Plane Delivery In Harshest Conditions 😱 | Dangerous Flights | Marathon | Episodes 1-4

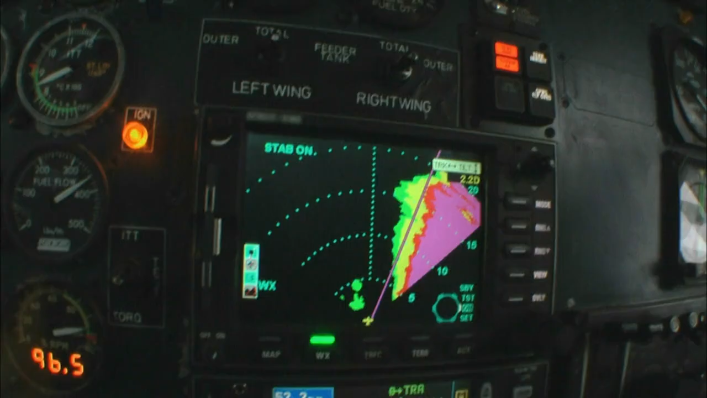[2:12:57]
We can't go around that. We're gonna have to pick our way through it.